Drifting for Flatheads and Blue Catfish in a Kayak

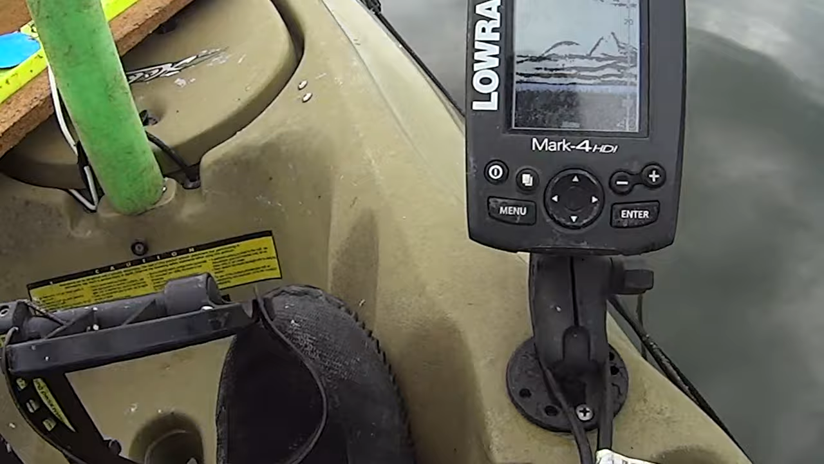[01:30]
So y'all are always asking what I'm looking at on my graph. And this is basically it. It's a simple graph, not much on it.
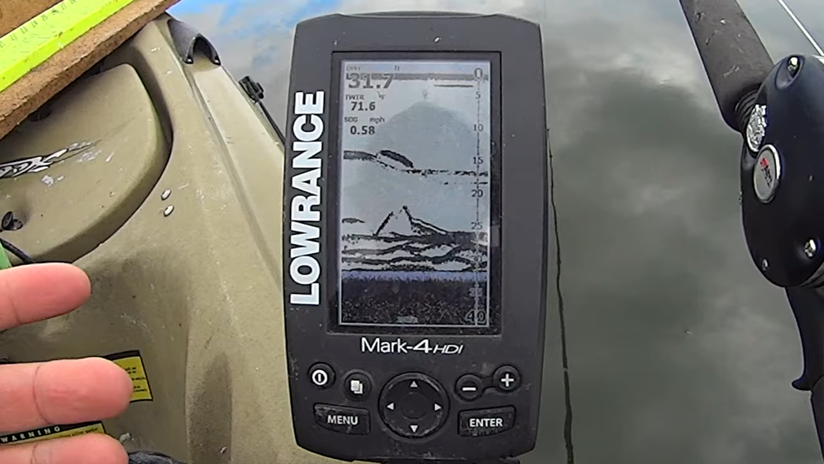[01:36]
On screen: depth 31.7 ft, speed 0.58 mph
Got my depth here, water temp 71. I'm traveling at 0.5 miles an hour as I drift.
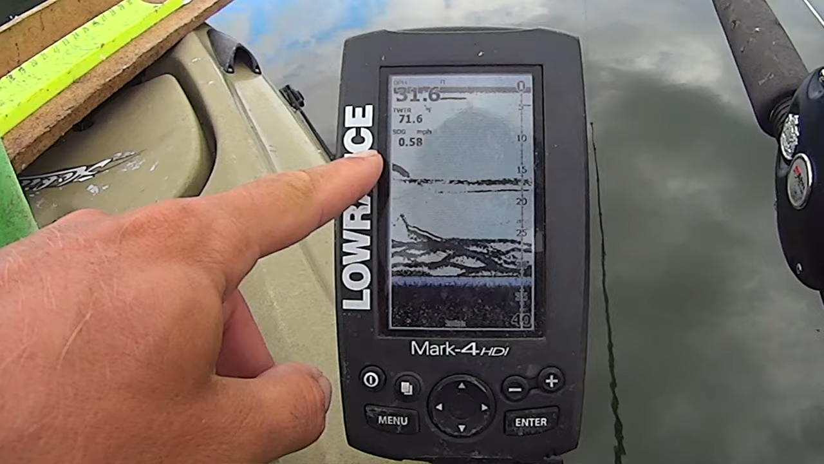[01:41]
On screen: depth 31.6 ft, speed 0.58 mph
This right here, this is a school of dinks.
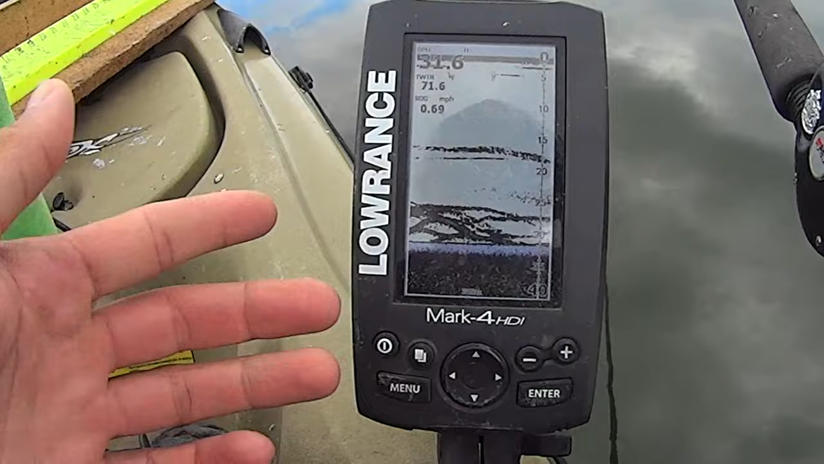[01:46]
And as I'm drifting along here, I'm periodically coming across these. You can see in here, they're not real big.